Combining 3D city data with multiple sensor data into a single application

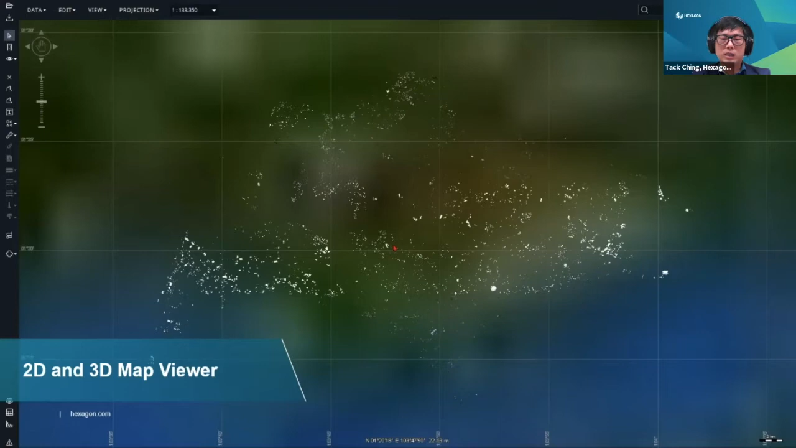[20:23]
they can also use Lucy as a base and develop additional functionality as an add-on and add to this Lucy interface. So what you can see here now is we can visualize some of the data provided in the sandbox environment. So in particular, the 3D city model.
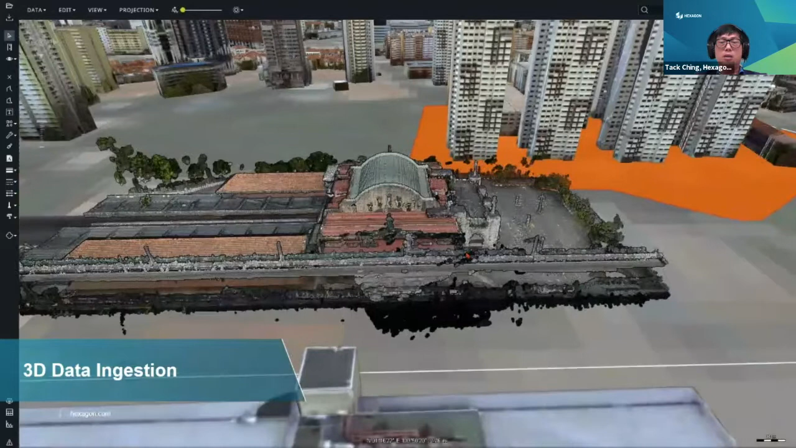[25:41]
So so you can actually use our Fusion server to
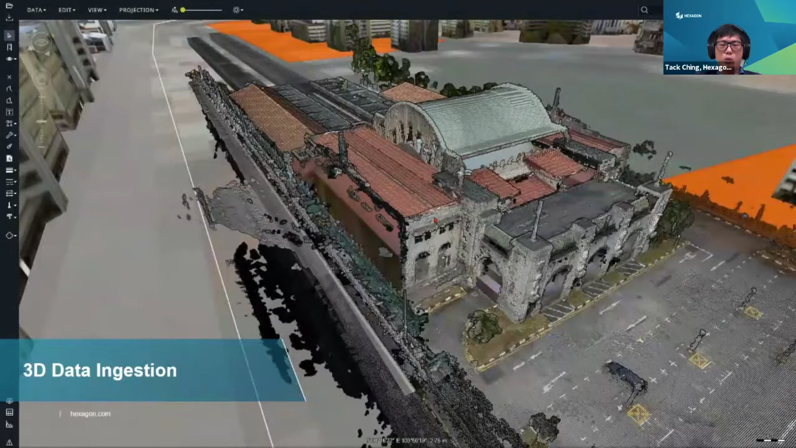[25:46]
serve some of these data out as a 3D tile services.
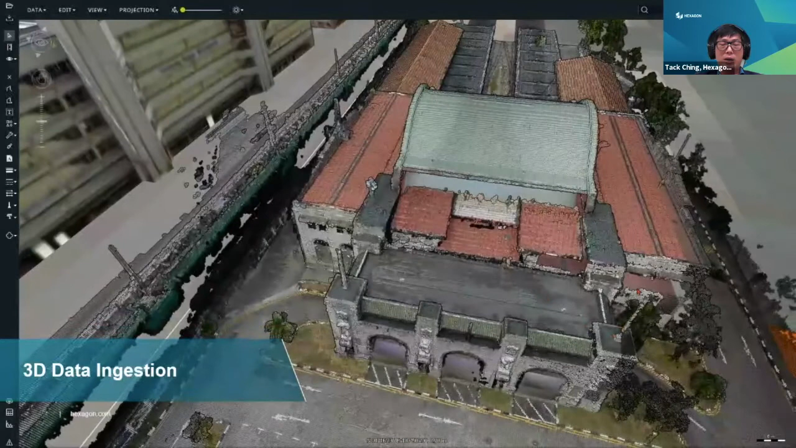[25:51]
So everyone in your organization can actually connect and visualize with the same data source.
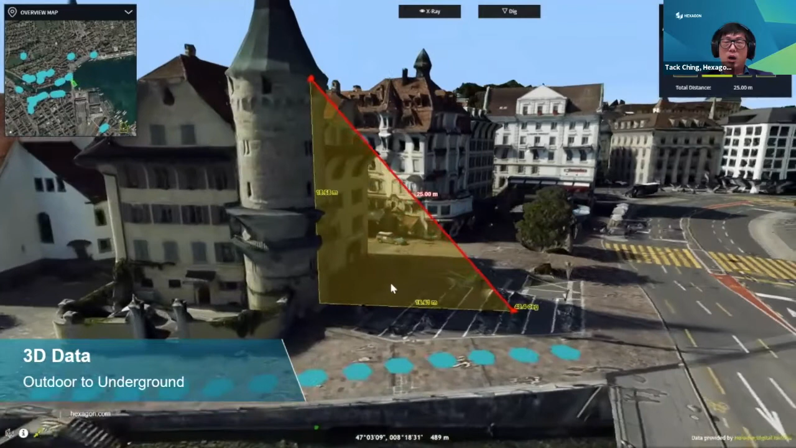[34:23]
So we can do things like accurately measure objects in real 3D and visualizing other 3D resources from above ground to even underground in a single coherent application.
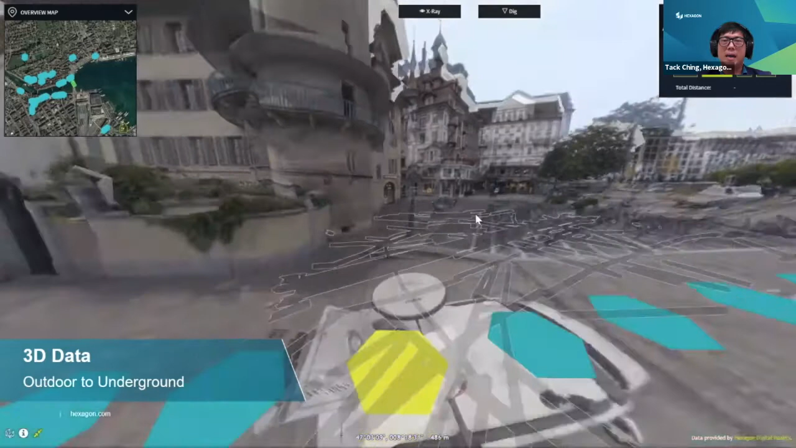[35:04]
Another way we can visualize this data is like digging.
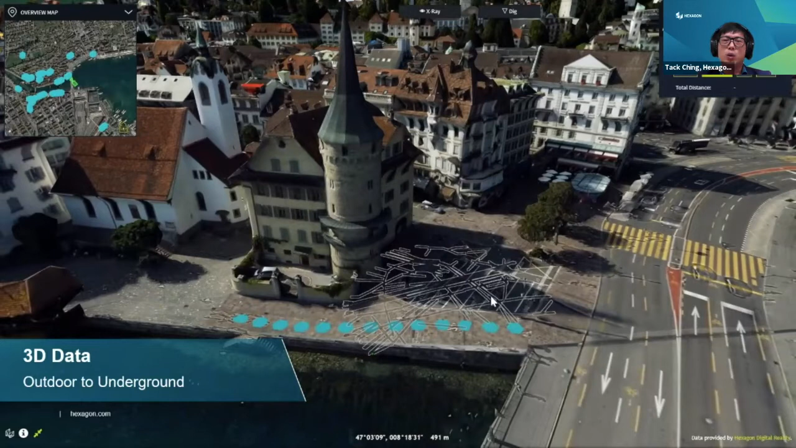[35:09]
So we can actually create a 3D box and dig a hole into the picture for you to view some of this data that is underground. And of course,
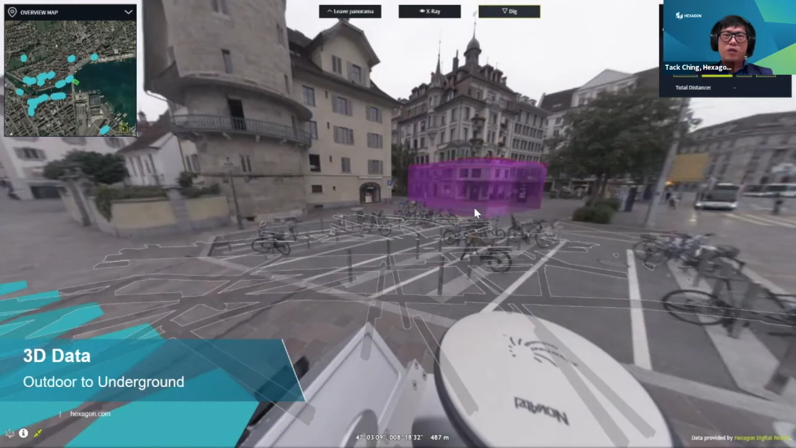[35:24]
we can also ingest information pertaining to this underground information, some of the attribute information and some of this
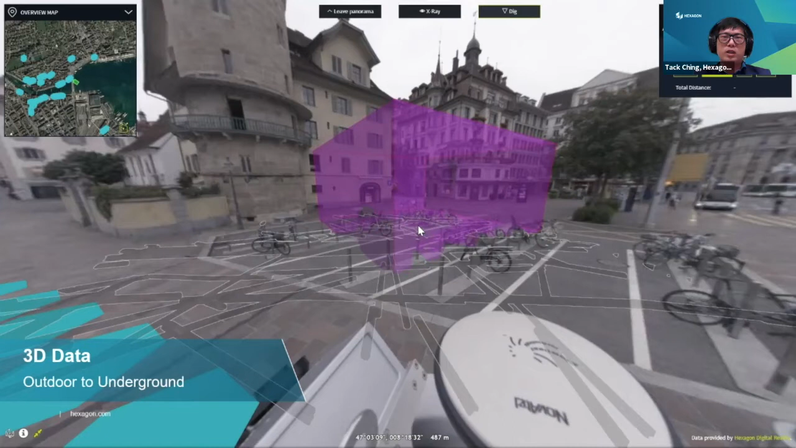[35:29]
information that could help in your decision making.
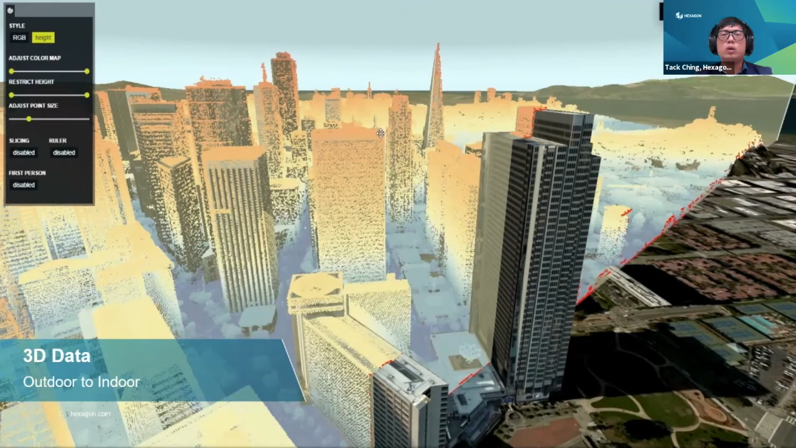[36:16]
changing the different styling of the point cloud,
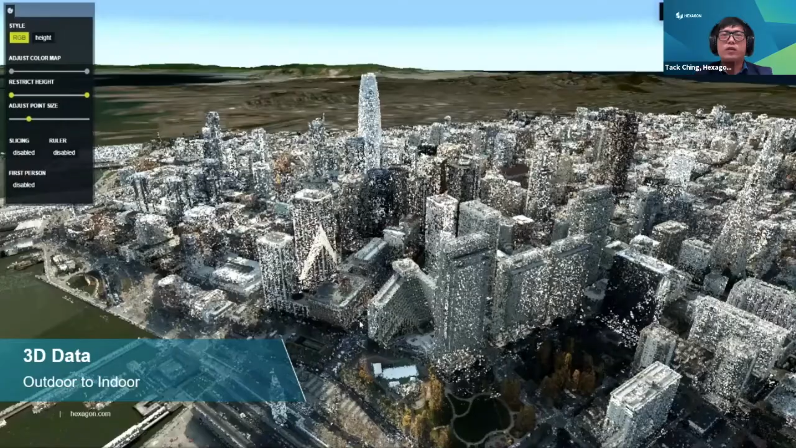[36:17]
as well as indoor.
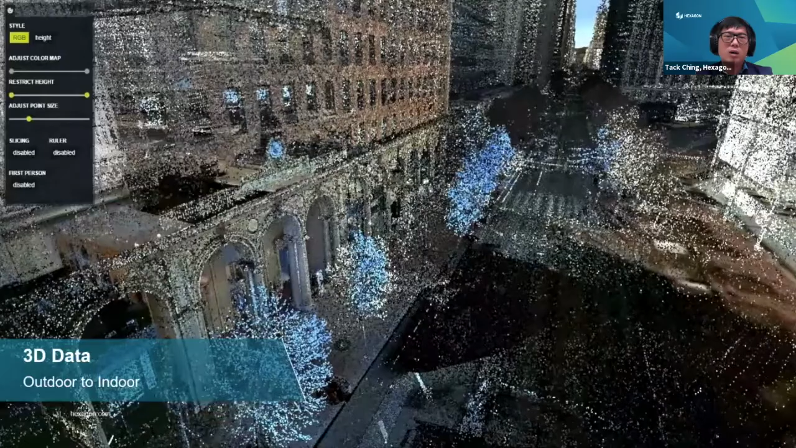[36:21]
So if you have some indoor scan, we are also able to ingest some of this indoor information.
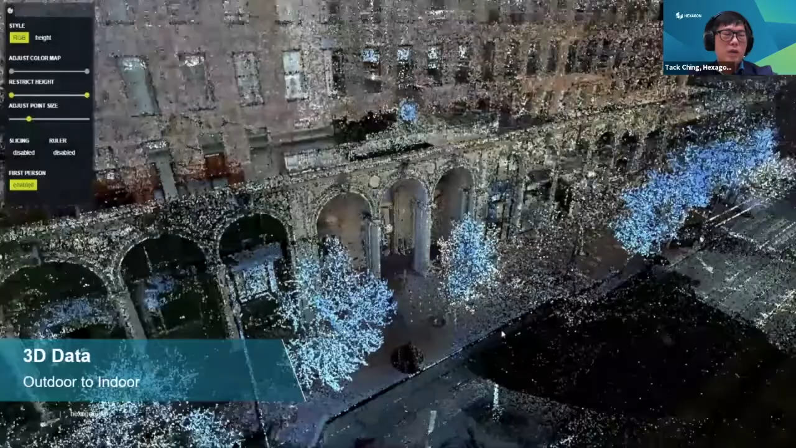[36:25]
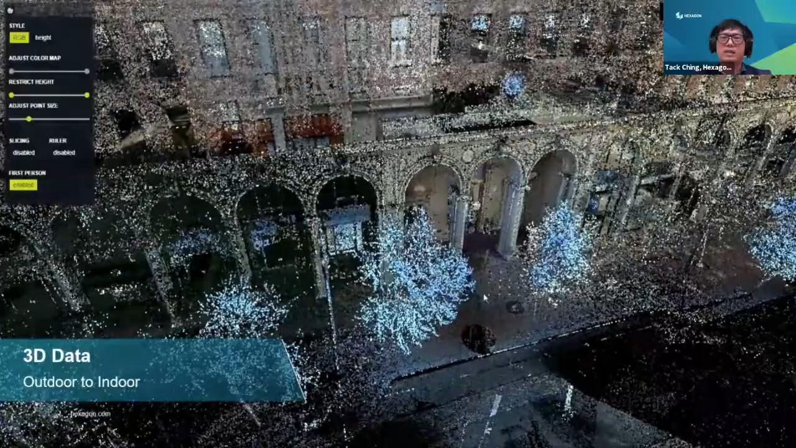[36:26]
And you can see that we can seamlessly navigate
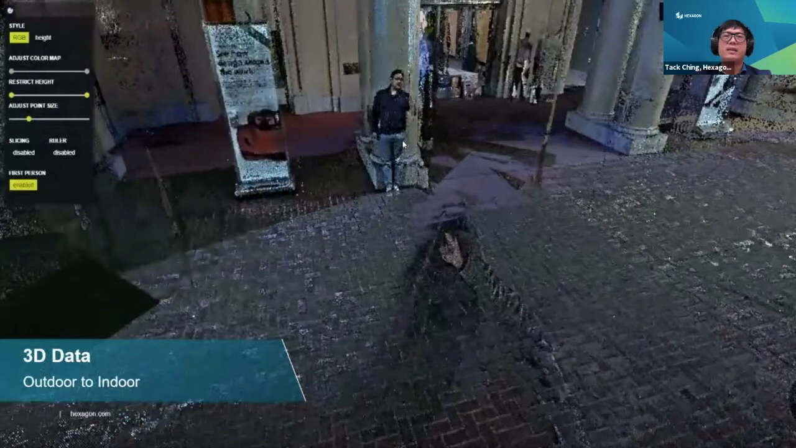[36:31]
from an outdoor view to an indoor view.